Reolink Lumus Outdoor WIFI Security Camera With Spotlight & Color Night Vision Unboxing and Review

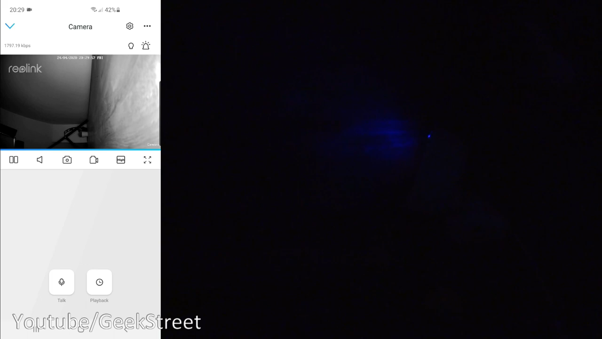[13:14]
So I'll put my hand in front of it. There you go. Motion detection coming on with the alarm and the floodlight.
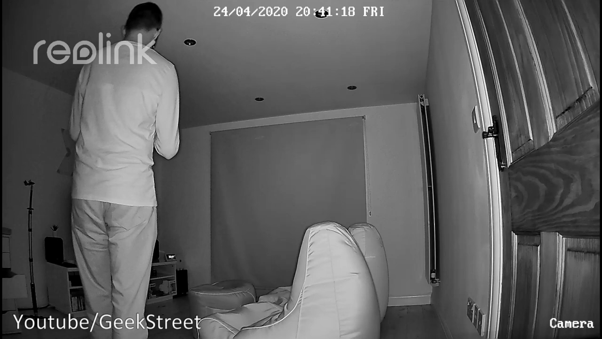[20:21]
Not fuzzy or not grainy in any way. I think it is very sharp and the quality you can see for yourself.